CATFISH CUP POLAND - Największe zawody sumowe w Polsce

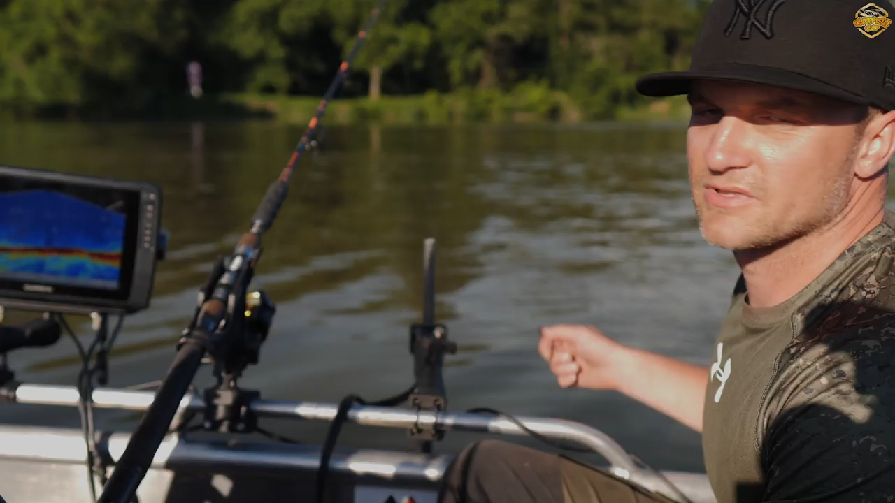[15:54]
Postaramy się coś Wam ciekawego pokazać. Spuszczam teraz zestaw. Zaraz zobaczycie.
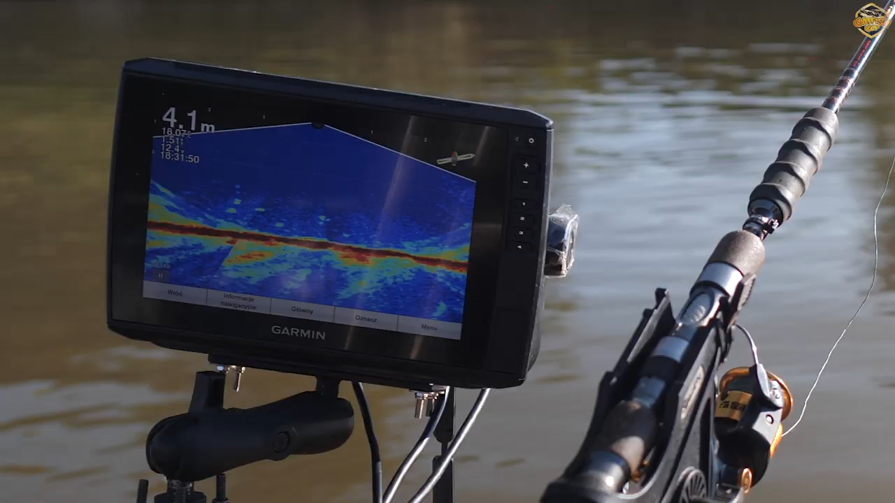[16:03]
On screen: depth 4.1 m
Jest mój teaserek. Popracujemy trochę teaserkiem i kwokiem.
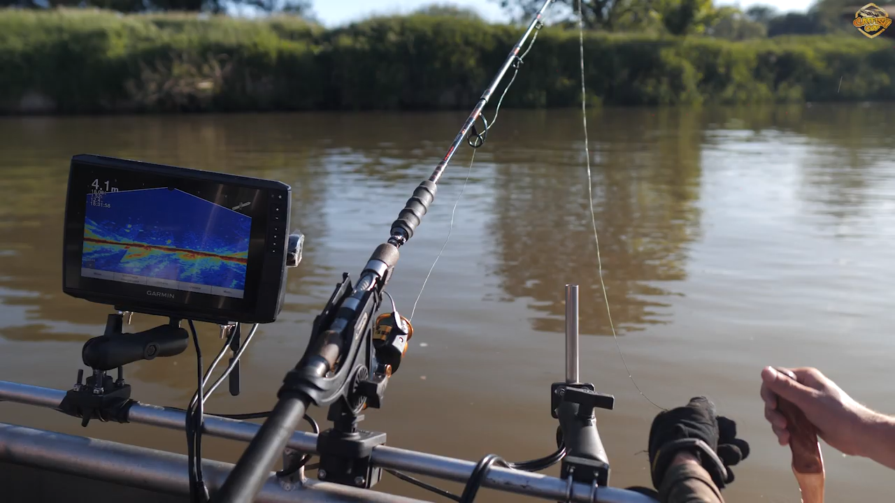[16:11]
Mamy tutaj bardzo duży zasięg przód, tył. W tym momencie mamy głębokość niską, ale widzimy gdzieś 3 metry przód, 3 metry tył.
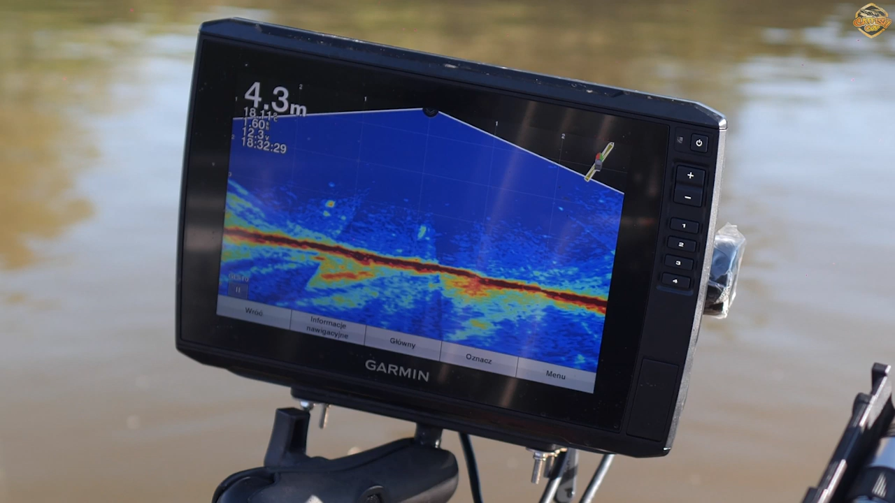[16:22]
On screen: depth 4.3 m
Im większa głębokość, tym stożek się powiększa. Na dużych głębokościach widzimy 10 metrów do przodu, 10 metrów do tyłu. Mamy tutaj suma właśnie.
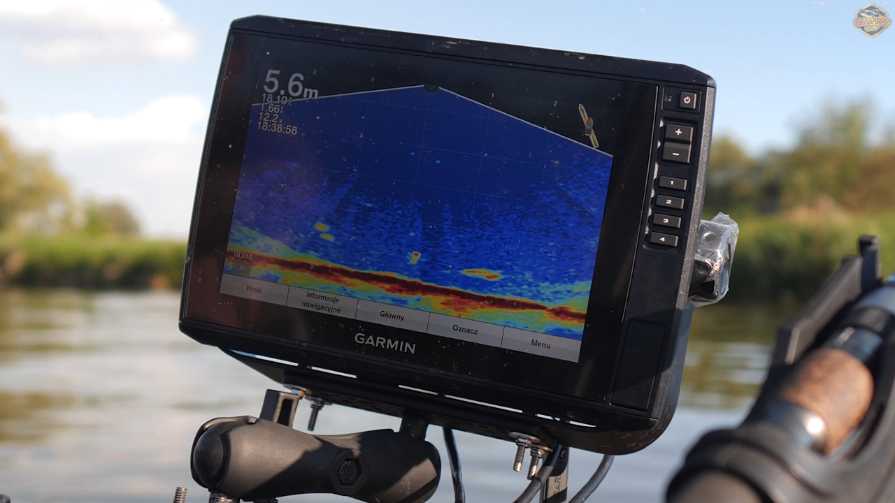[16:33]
On screen: depth 5.6 m
Podpływa do nas. Spróbujemy go zwabić. Chodź. Duży. Oj, wielki. Kuba, u ciebie jest.